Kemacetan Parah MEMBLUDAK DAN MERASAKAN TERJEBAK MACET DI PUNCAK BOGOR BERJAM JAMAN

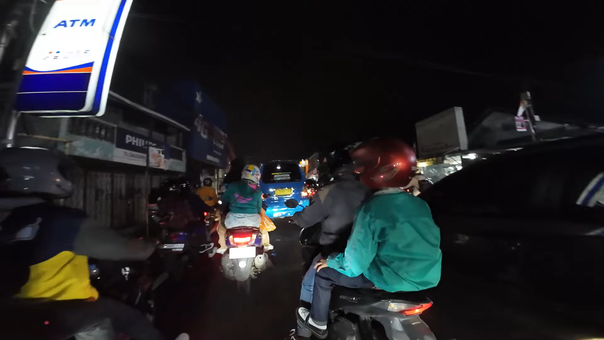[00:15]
Oke teman-teman, lihat suasana kemacetan puncak menjelang libur panjang nih, Sabtu Minggu Senin nih. Kebetulan hari ini hari Sabtu tanggal 14 September, kondisi macet total yang di persimpangan
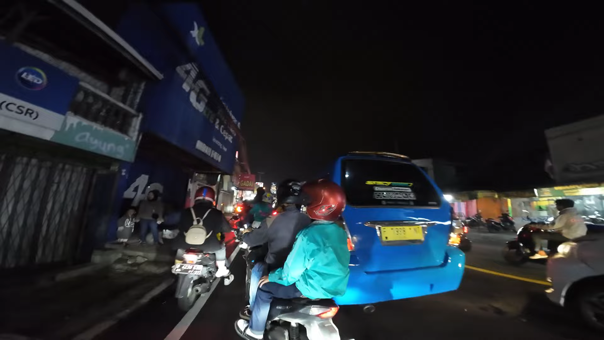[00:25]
Taman Safari masih macet teman-teman, dari tadi masih merayap aja nih pelan-pelan.
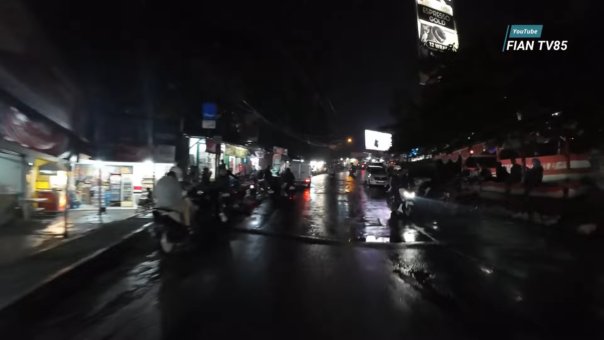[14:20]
Oke, kita udah sampai Gadok, teman-teman.
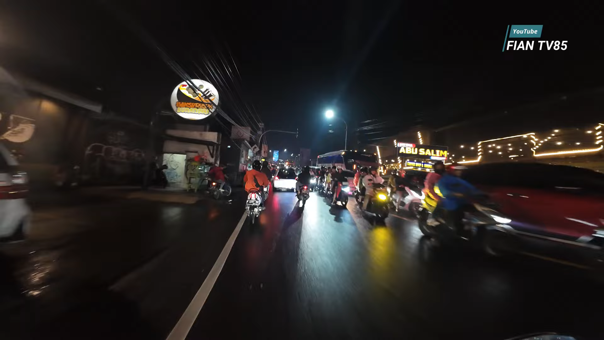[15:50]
tuh yang dari atas ke bawah tuh ya.
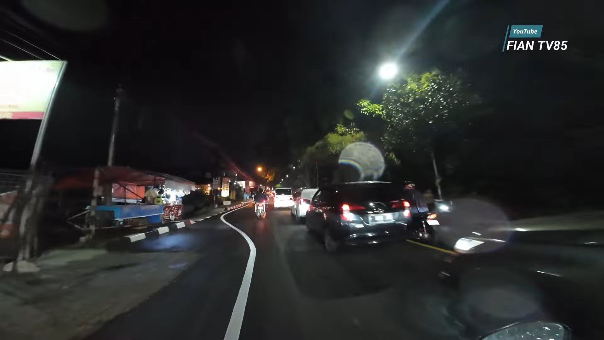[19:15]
Benar-benar membludak pengunjung puncak nih. Gokil. Macet-macet total, lihat tuh.
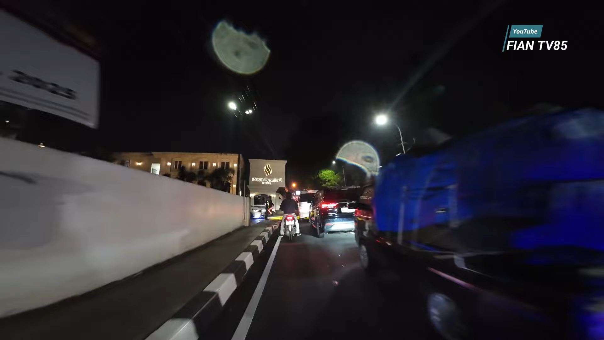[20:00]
Rizin Premier, depan ada Rizin Premier ya teman-teman.
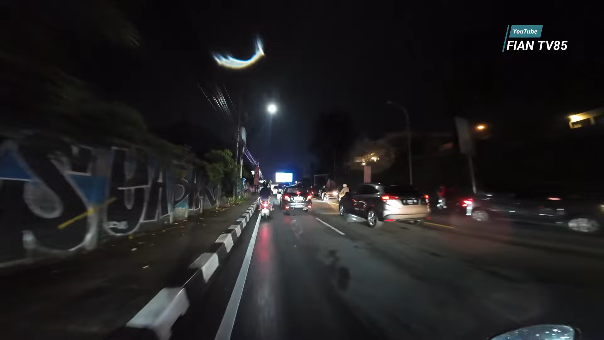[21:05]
Nanjak terus. Ini puncak mau terlalu keras banget hujannya teman-teman ya.
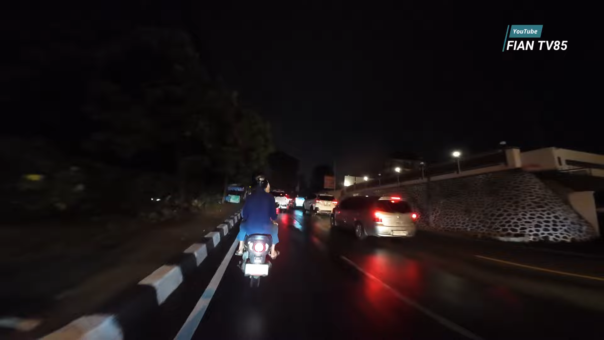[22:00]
Gokil. Masih macet aja teman-teman, kita lanjut lagi ya. Kalau udah lancar. Oke teman-teman, lihat suasana kemacetan puncak menjelang libur panjang nih, Sabtu Minggu Senin nih. Kebetulan hari ini hari 1 tanggal 14 September, kondisi macet total yang di persimpangan Taman Safari masih macet teman-teman.
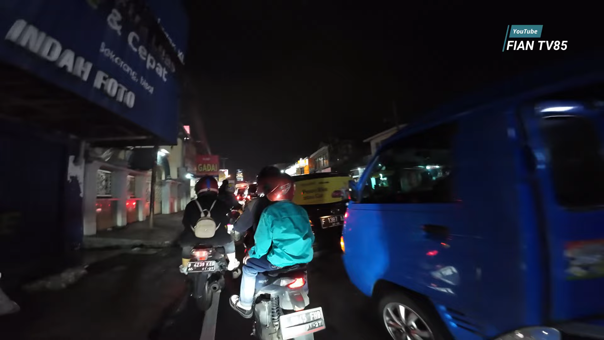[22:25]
Dari tadi masih merayap aja nih pelan-pelan. Bukan main. Membludak pengunjung puncak. Kita santai aja lewat tinggi ya teman-teman.
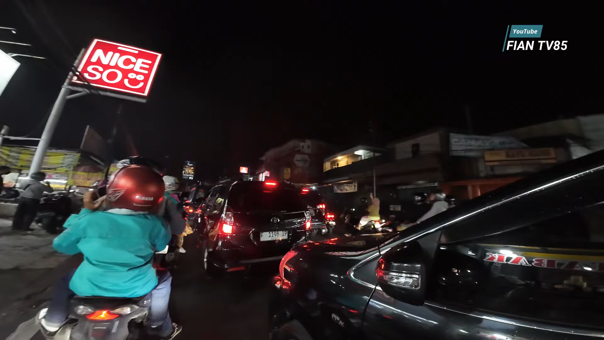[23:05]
Widih, macetnya ini nggak gerak ini, tumpah.
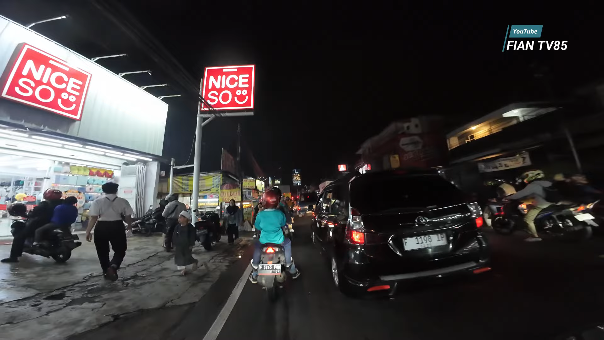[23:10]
Macet lebih parah-parah kayak di Jakarta ini. Polusi juga udah parah ini.
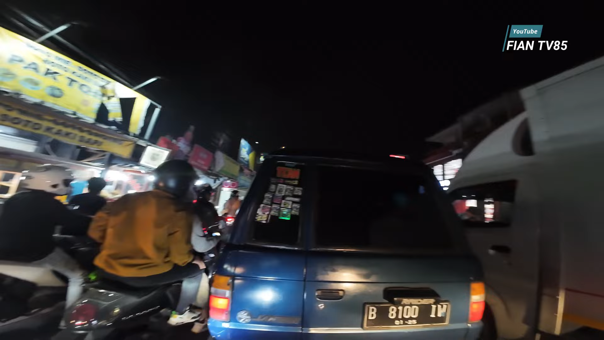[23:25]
Oke teman-teman, ternyata ini bukan di persimpangan Taman Safari ya.
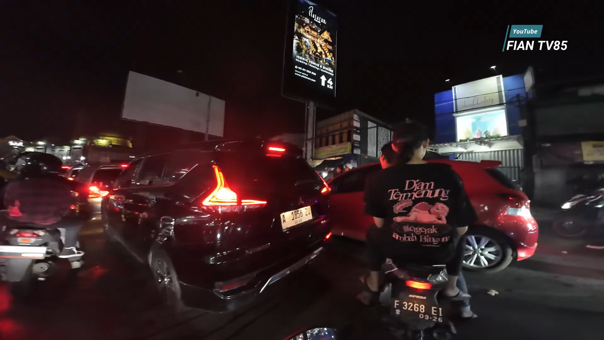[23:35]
Pasar Cisarua teman-teman, macet total. Gokil.
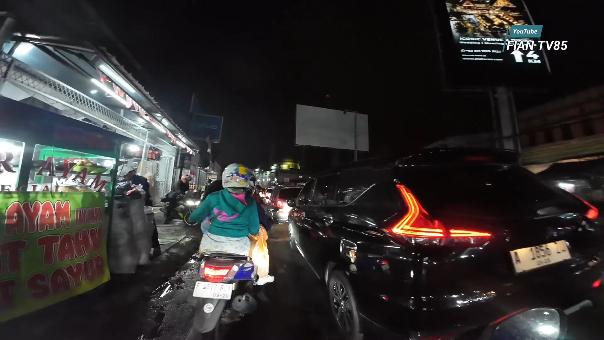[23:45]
Kayaknya ini pengunjung mau berujak nih, karena puncak nih.
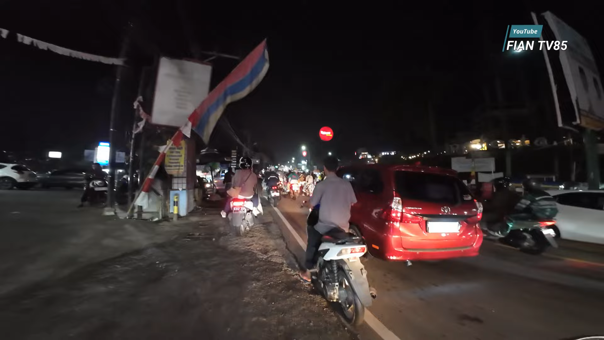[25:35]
Ternyata di sini titik kemacetannya ya. Titik kemacetannya di sini teman-teman nih. Ke kiri itu ke Humaira Cafe teman-teman ya. ke arah Batu Lawang ya. Batu Lawang juga macet dong, no. Maira Cafe juga macet kayaknya.
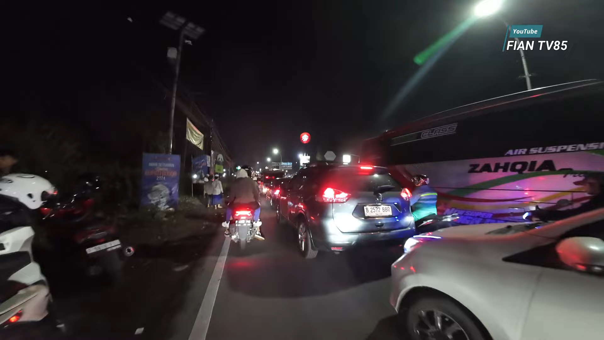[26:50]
Gokil habis tuh, padat berayap membludak, puncak membludak.
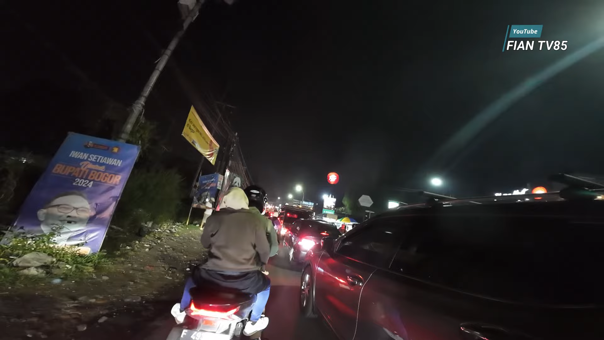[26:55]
Oke, nanti kita lanjut lagi teman-teman ya. Tadi saya udah review tentang titik kemacetan. Ternyata di atas juga ada titik kemacetan lagi nih.
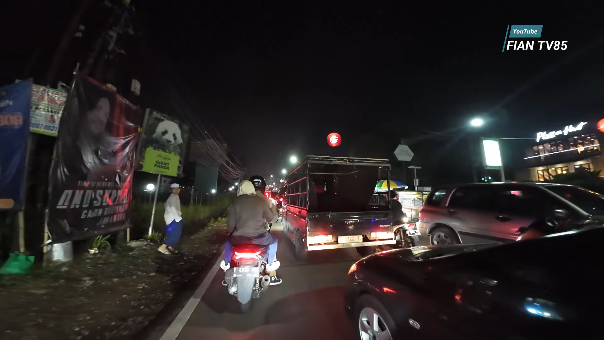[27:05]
Tadi tuh awal-awal tuh setengah jam yang lalu tuh titik kemacetan di persimpangan Batu Lawang teman-teman ya. Untuk ke atasnya lancar, cuman kali ini wah macet juga ya. Oke, lanjut lagi nanti.
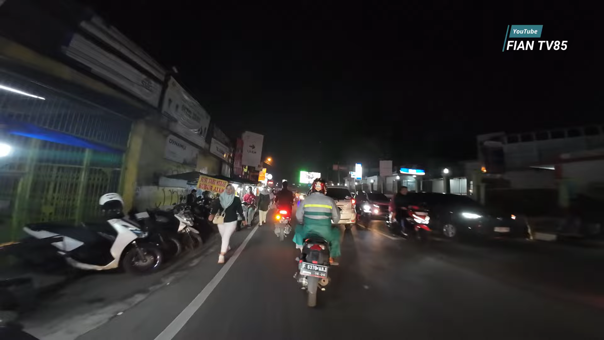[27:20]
Ih, berhentinya ngaco.
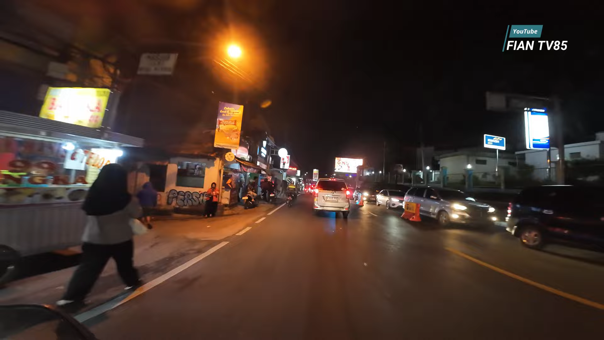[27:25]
Yuk teman-teman, terlihat titik kemacetan lagi nih setelah persimpangan Taman Safari ya.